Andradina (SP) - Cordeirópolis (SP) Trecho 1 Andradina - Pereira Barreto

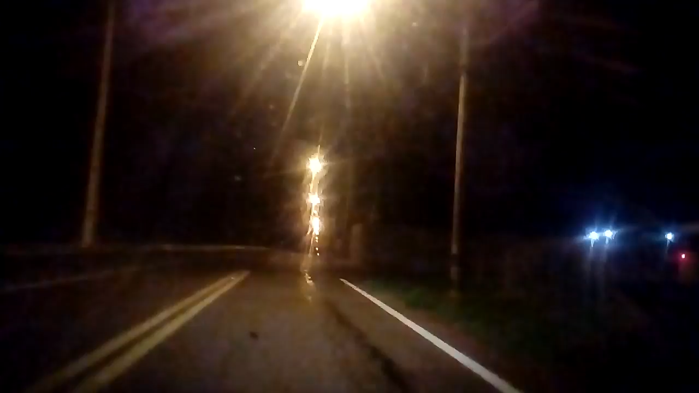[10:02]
Geralmente é mais chão não passar aqui, ó. Mas a duplicação.